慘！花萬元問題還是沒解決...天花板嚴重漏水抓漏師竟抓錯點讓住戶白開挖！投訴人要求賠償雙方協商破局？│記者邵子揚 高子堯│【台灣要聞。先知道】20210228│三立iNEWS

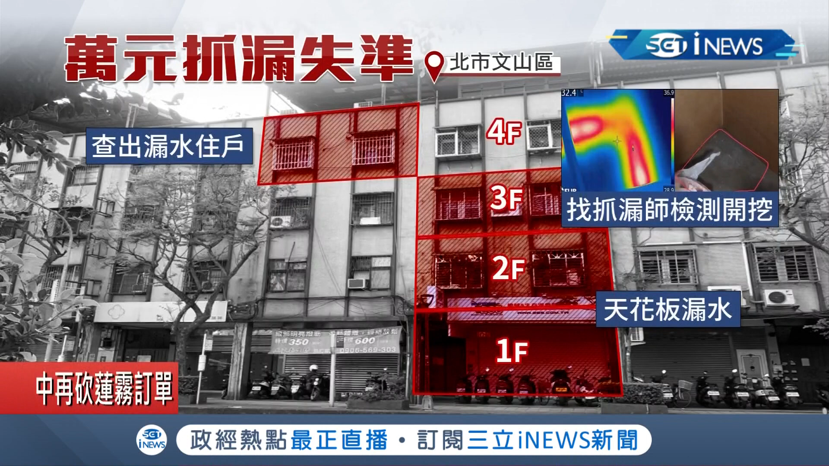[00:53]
原漏水点原来在另一边的四楼住户。 非破坏性的检查，好，所以他们只是建议，他们并没有叫我一定要开挖。